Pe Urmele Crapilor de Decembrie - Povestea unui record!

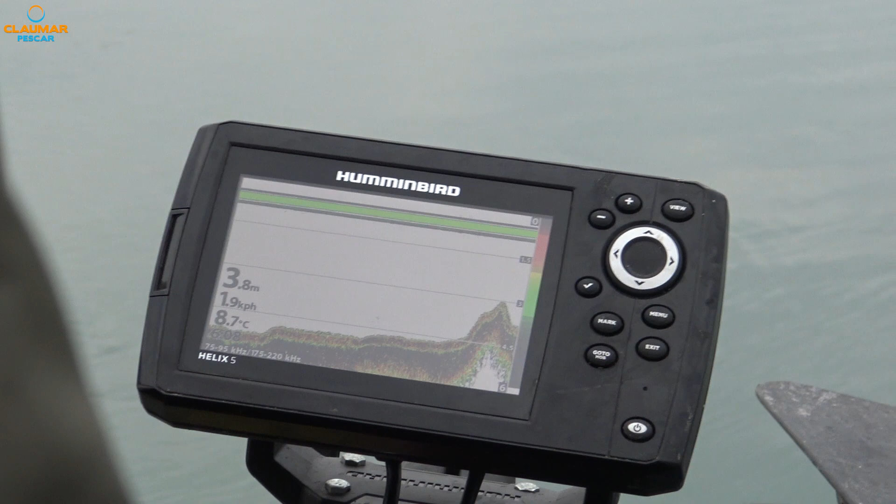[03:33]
On screen: depth 3.8 m, water 8.7°C, speed 1.9 km/h
Bun. Mai interesant aici, pentru că aici este urcarea foarte mare și suntem aproape de mal.
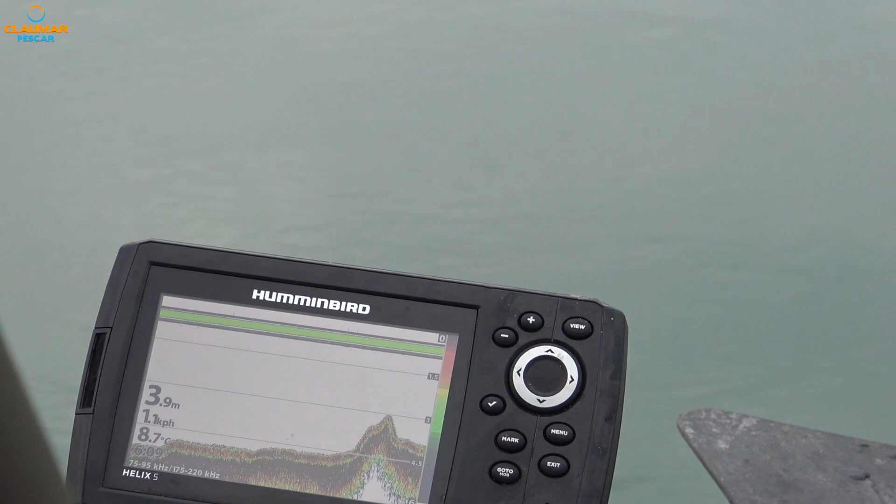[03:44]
On screen: depth 3.9 m, water 8.7°C
hrana naturală mai ușor în pragul acesta și este
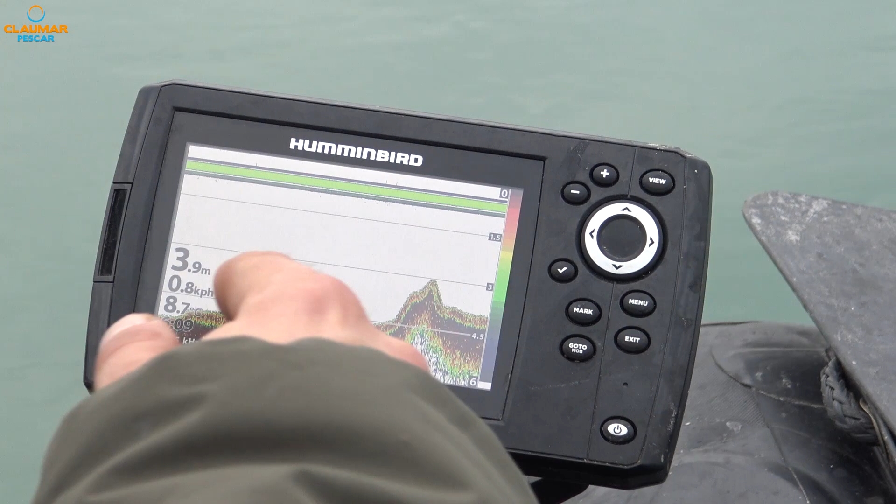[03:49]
On screen: depth 3.9 m
exact adâncimea la care am înțeles de la ceilalți pescari care au fost aici pe lac că s-ar hrăni.
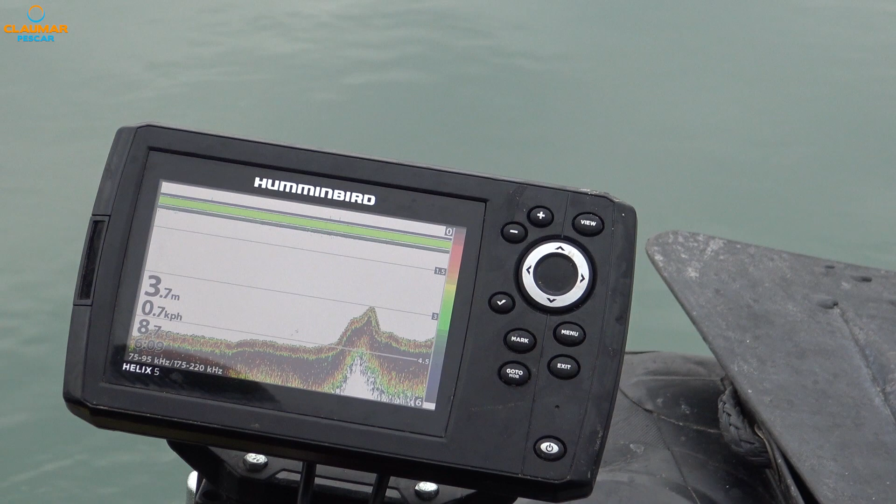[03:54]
On screen: depth 3.7 m, speed 0.7 km/h
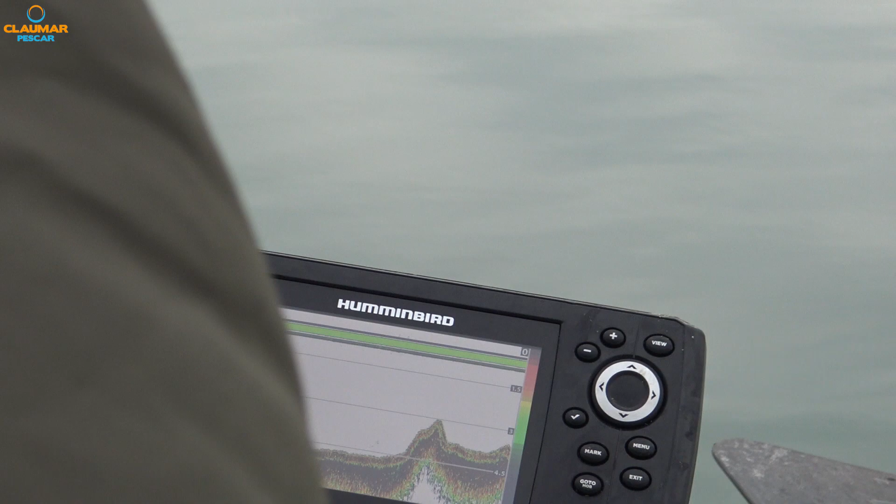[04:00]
Undeva la 4 metri. Ne interesează foarte mult să știm la ce adâncime se hrănesc crapii.
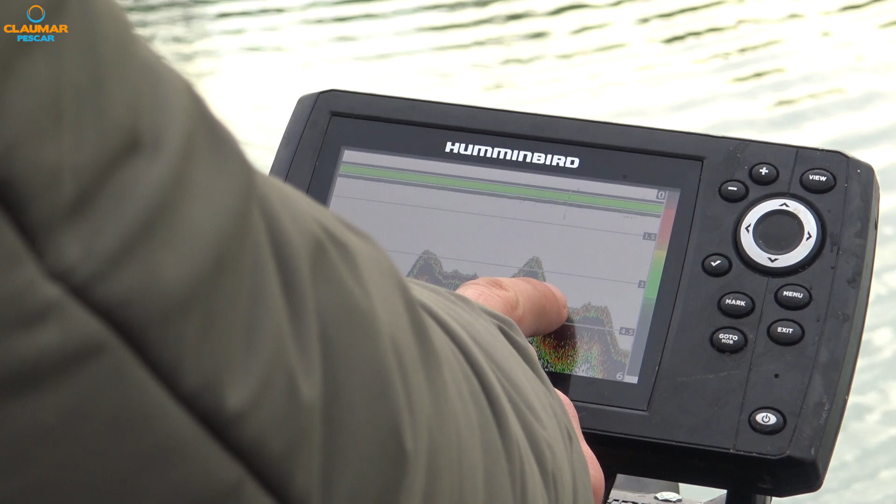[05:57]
Unde apare în jur de 3.7-3.8, cred.
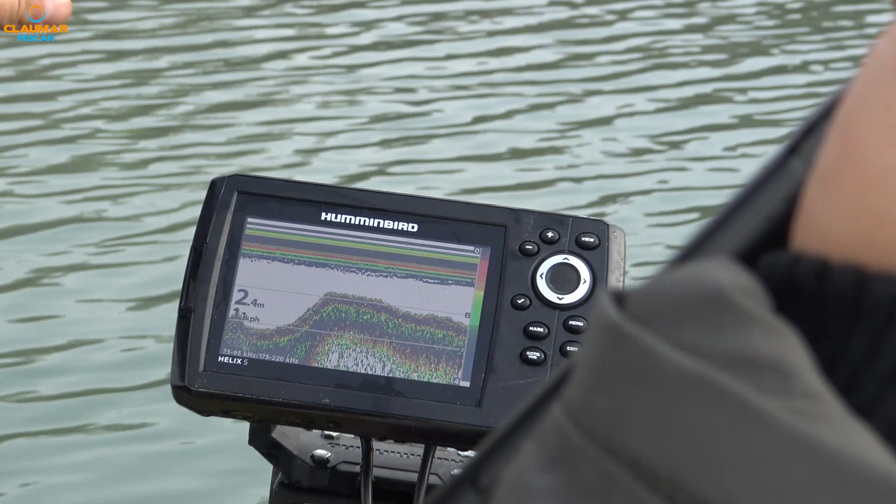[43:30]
On screen: depth 2.4 m
2,3 metri și în momentul în care pică pe 3 metri jumate, exact acolo în prag,
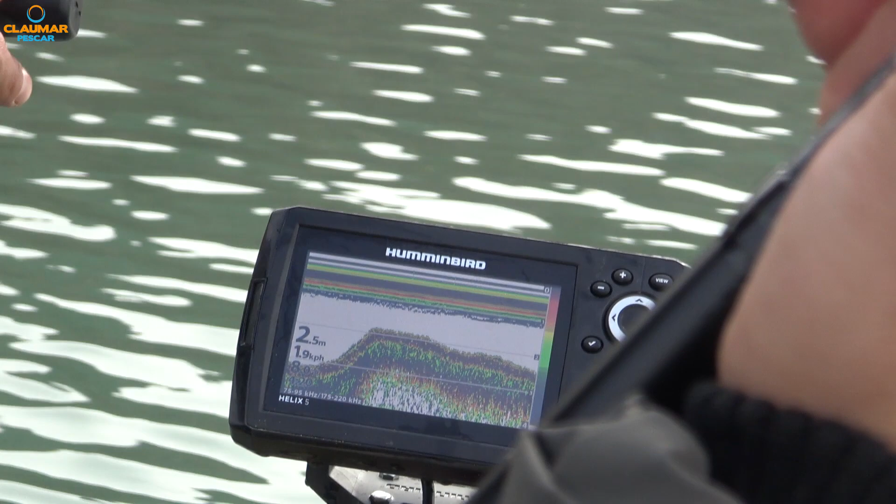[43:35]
On screen: depth 2.5 m
acolo este zona noastră unde ne-au produs cei doi crapi.